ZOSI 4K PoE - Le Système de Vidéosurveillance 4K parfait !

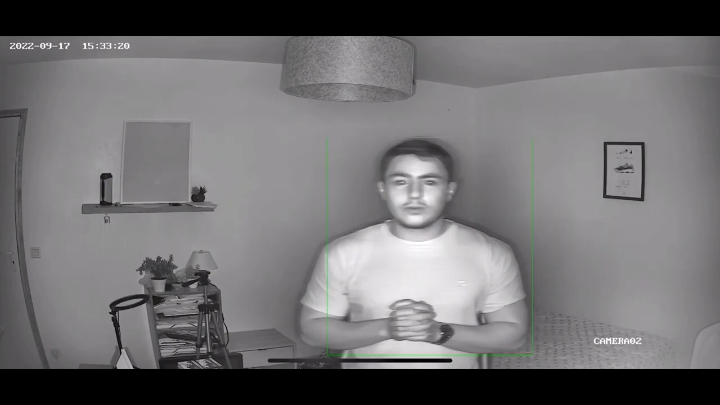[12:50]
trouve ça Bien foutu Parce qu'actuellement Je ne vois rien à part Trois petites lumières Il n'y a aucune lumière J'ai éteint l'écran Je n'ai pas mon téléphone Et vous allez avoir du coup La meilleure qualité possible Pour pouvoir voir comment Ça rentre dans le noir Et c'est plutôt pas mal Là j'ai pas juste pris la caméra Pour filmer une télé Là j'ai carrément enregistré Sur mon iPhone Donc écoutez Je pense qu'en night vision On est très bien Et bien heureux Alors là j'ai activé Les lumières directement Sur la caméra Alors ils appellent ça